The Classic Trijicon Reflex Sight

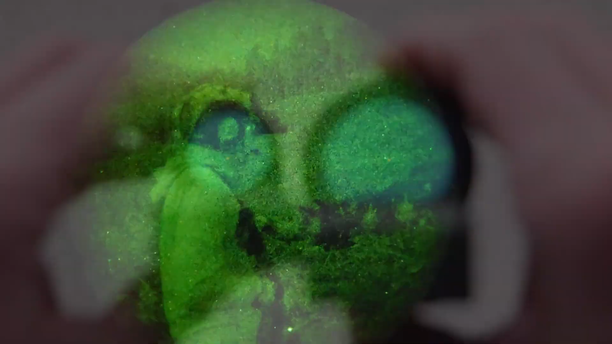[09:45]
One thing I was not expecting about the Trijicon reflex is how well they do under night vision.
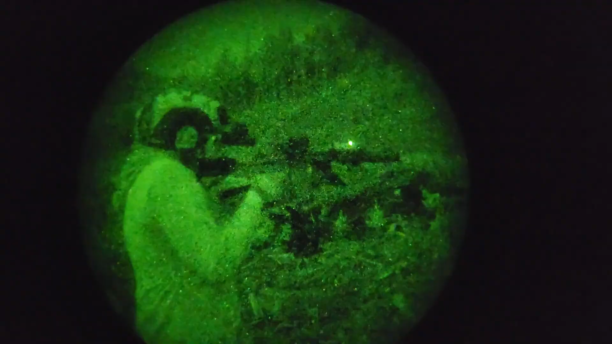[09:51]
Maybe it's just because the tritium in both of these examples is somewhat dim.
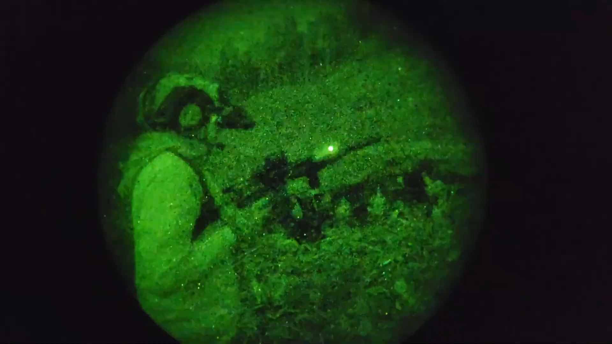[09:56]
I know a lot of people will say that if you look through a brand new ACOG with a night vision device, it'll bloom out really bad because the tritium is still so bright.
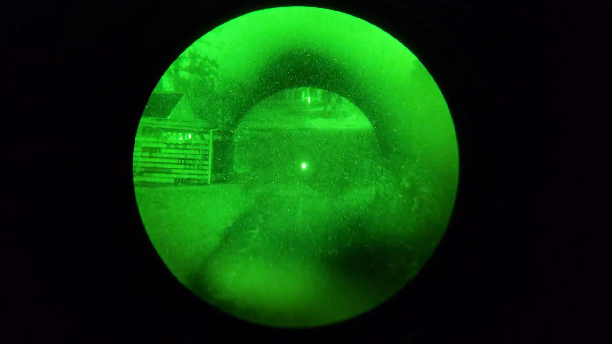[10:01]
That is certainly the case with my recent production ACOG, at least in very dark environments.
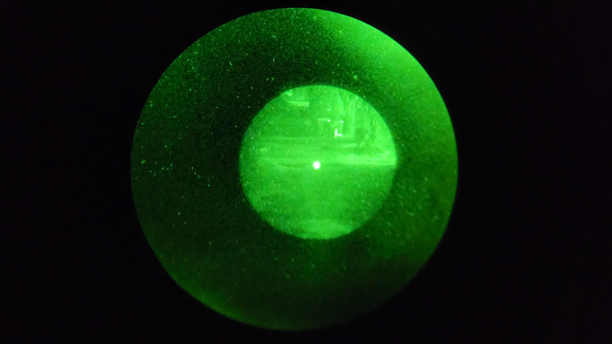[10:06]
In mixed lighting conditions, it seems to be pretty fine. The RX-01 and RX-30 both look really surprisingly good under nods,
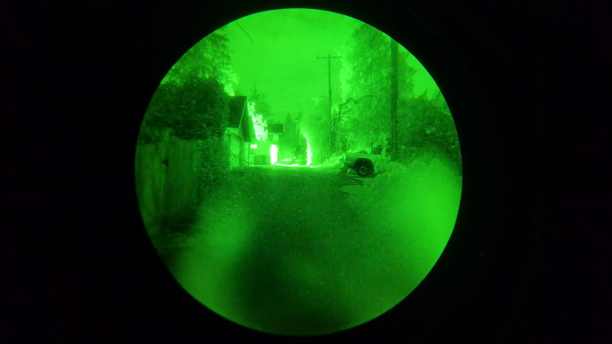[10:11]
despite the incredibly dark tint of the lens that doesn't actually seem to have too much effect on light transmission. They both look surprisingly good, and the tritium illuminated dot is surprisingly usable and crisp.
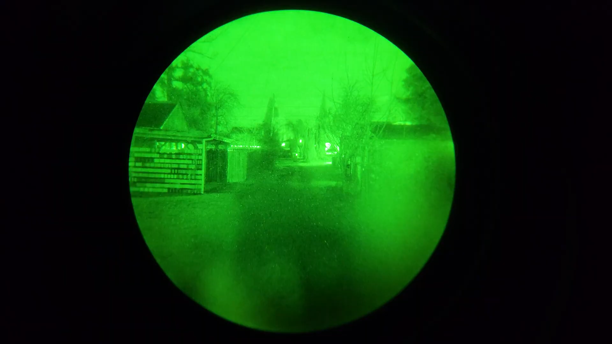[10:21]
Note that this is not an endorsement of the Trijicon reflex series as a passive-aiming optic. I'm just pointing it out because it's interesting.